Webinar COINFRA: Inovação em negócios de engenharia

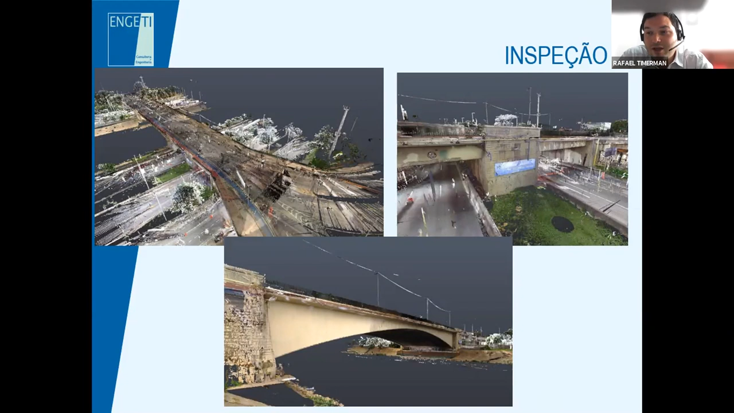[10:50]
Então, é interessante a captação, o banco de dados da própria ponte ser exportada na tecnologia bin também, através desse advento, que é a técnica do escaneamento a laser. e vejam que logo depois nós também fizemos o processamento em uma modelagem em um programa de elementos finitos,